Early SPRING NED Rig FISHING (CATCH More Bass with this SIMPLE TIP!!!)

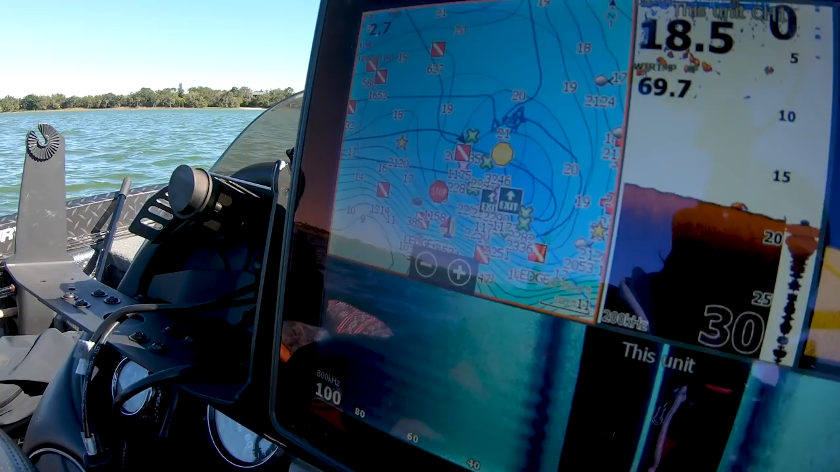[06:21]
It's almost like a little like puddle kind of deal. Like a hole in this flat.
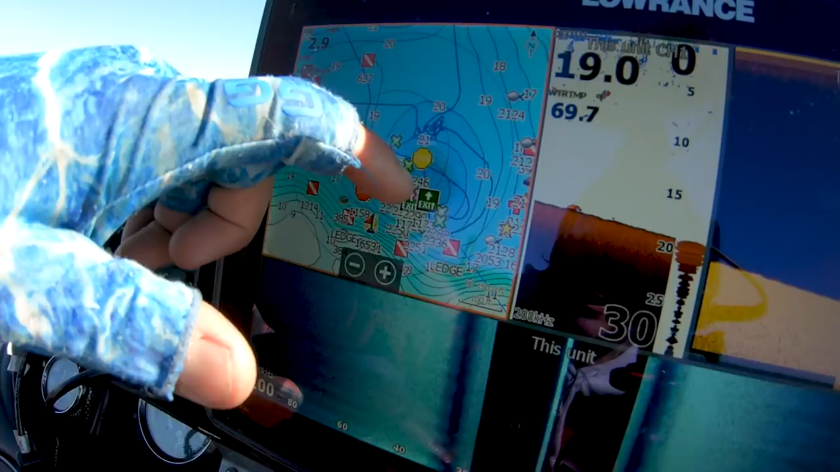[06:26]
And it creates a ledge. Let me scroll in a little bit more. That comes upward. You can see I got some marks. We're going to actually run over those marks.
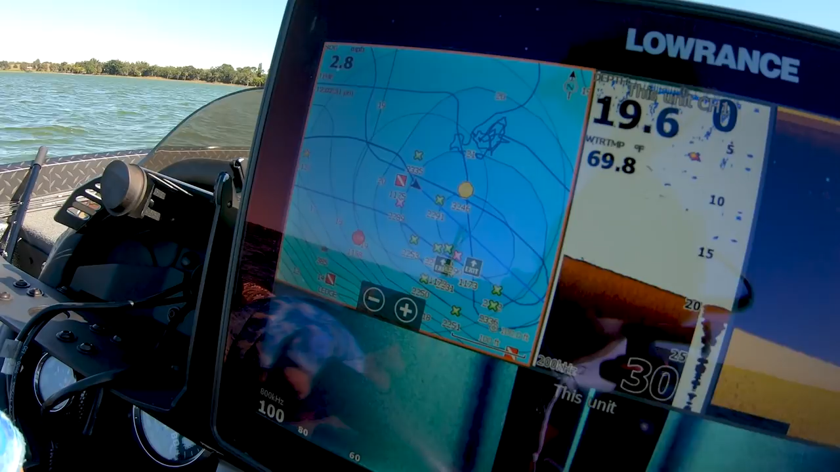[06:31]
I'm hoping there's some fish there. But basically that wind's blowing up that ledge.
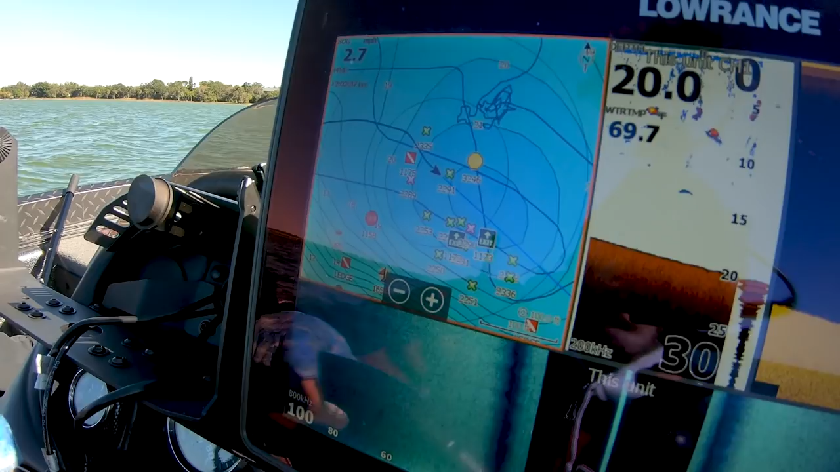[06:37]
And those fish, it creates kind of like an underwater eddy. Especially when you get winds down in Florida that are like 20 miles an hour.
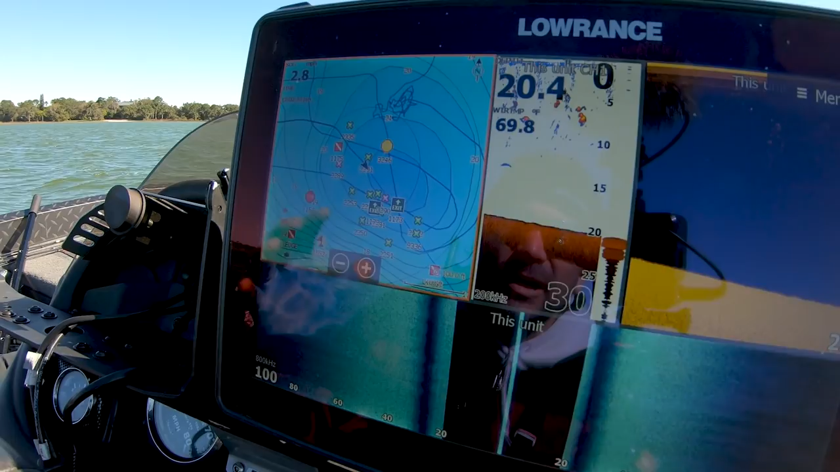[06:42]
Because the only current we get is pretty much wind-driven current. And lo and behold, are these going to be our guys? Here. Up. Up.
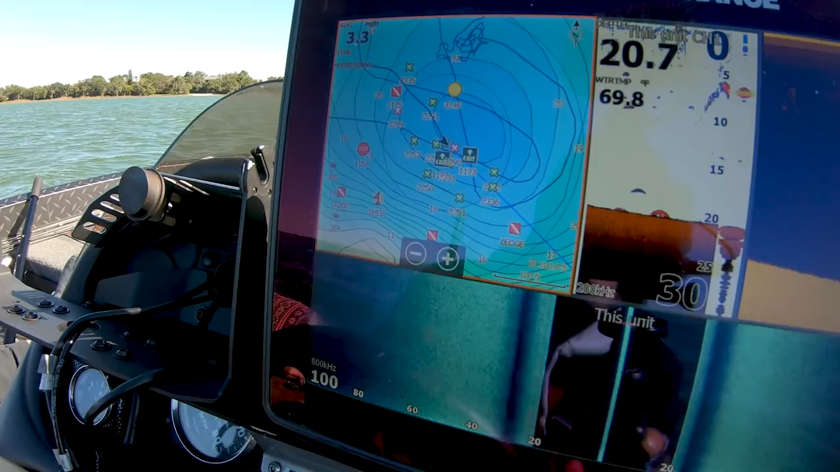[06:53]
There's a couple down there. You can see them kind of line up. They're not super duper lined up.
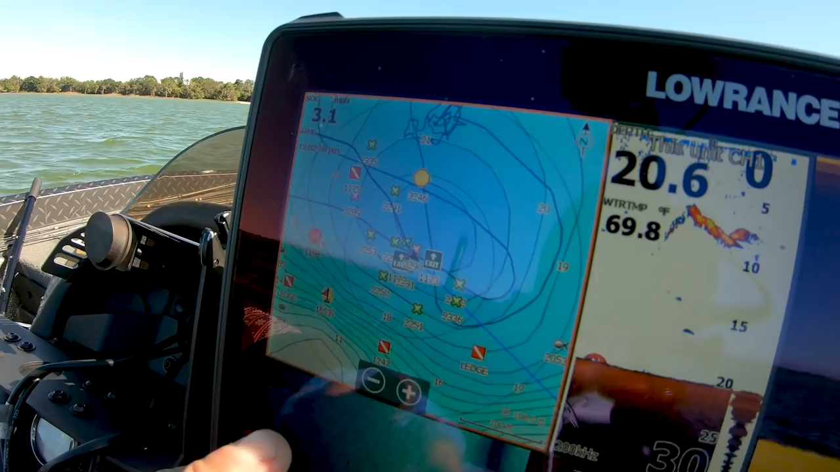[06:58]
But we've also kind of fished them a little bit. But you can see it's just, it's a little kind of like up.
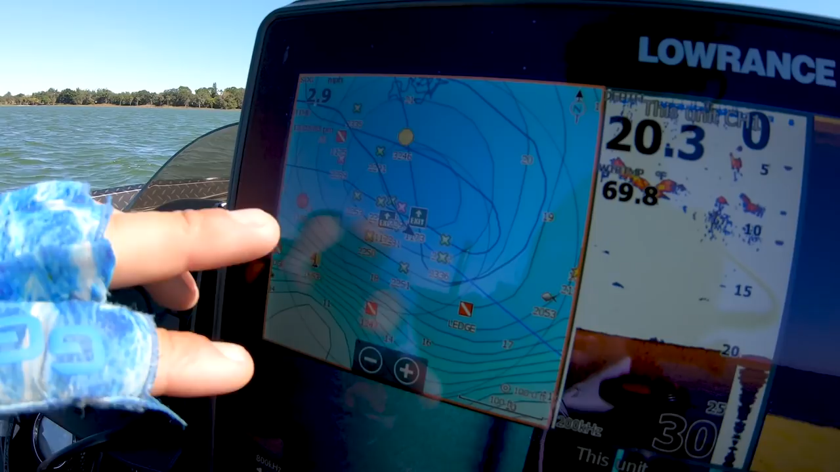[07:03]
Like almost like a little hip, a ledge. You know, it's simple as that. The bait's kind of up over it. And they can come. Oh, here we go.
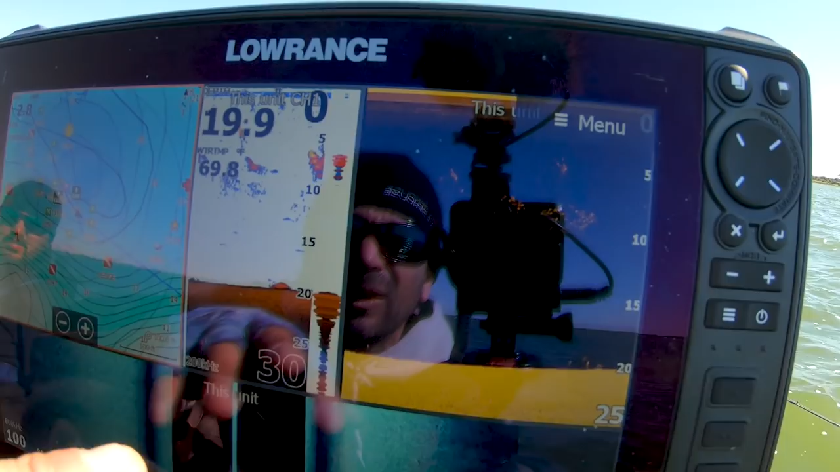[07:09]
There's a couple. You see them right there? And you see them on the bottom? They just kind of line up.
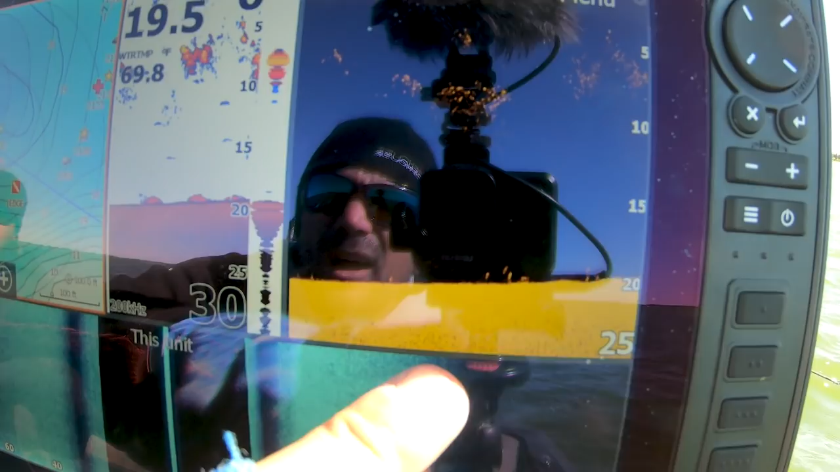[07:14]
And the depths can be anywhere from. Yep, look at them all. All under the bait. And then they're up there.
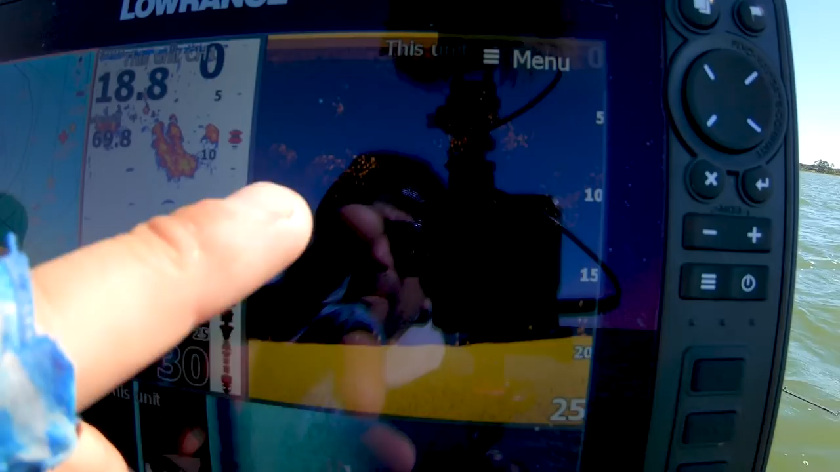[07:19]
The depths can be anywhere from like 24, 25, 26 feet. All the way.
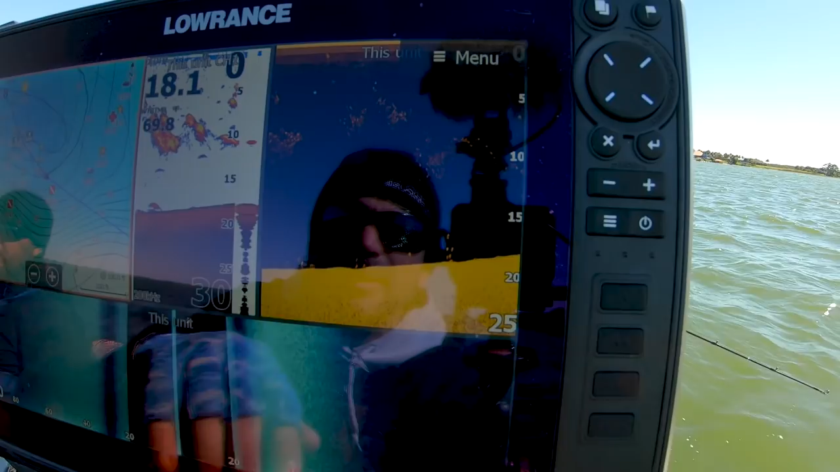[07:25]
We're coming up to like 18 feet right here. And they're all lined up. They're all they're going to pull. Watch that drag, dude. Caleb's got a monster.